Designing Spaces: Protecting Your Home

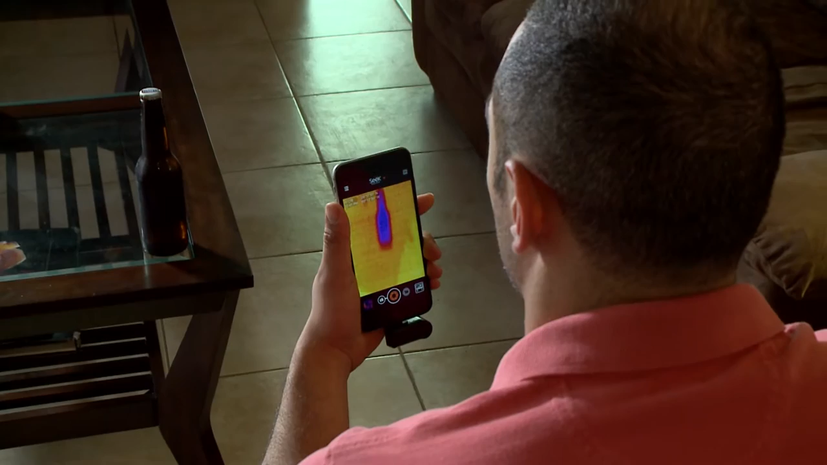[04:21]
The camera has a wide 36 degree field of view and a detection range of minus 40 degrees to 626 degrees Fahrenheit.
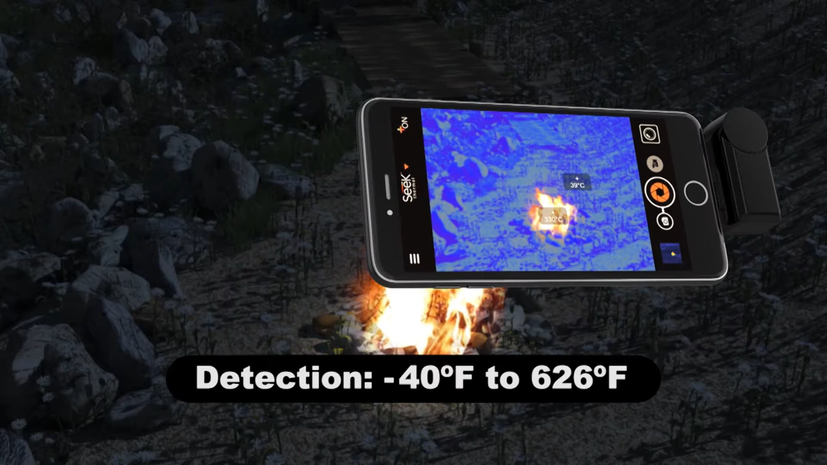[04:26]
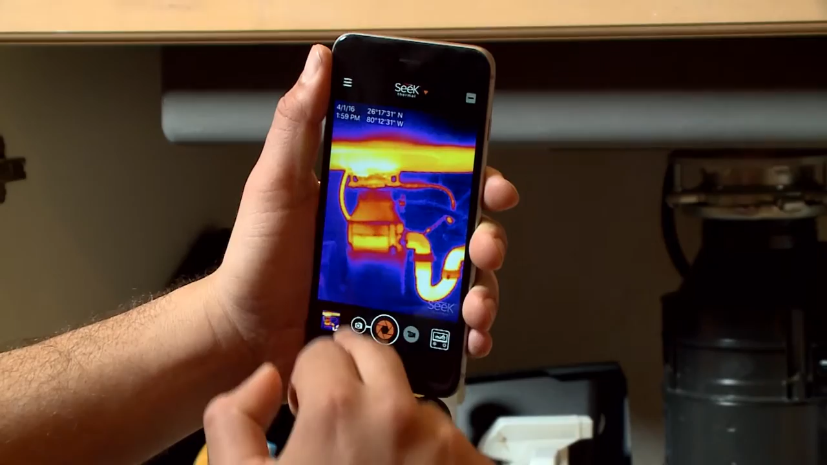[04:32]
The image is captured through 32,000 data points and works in daylight or darkness with a thousand foot viewable range. One of the best things about these devices is the simplicity of use.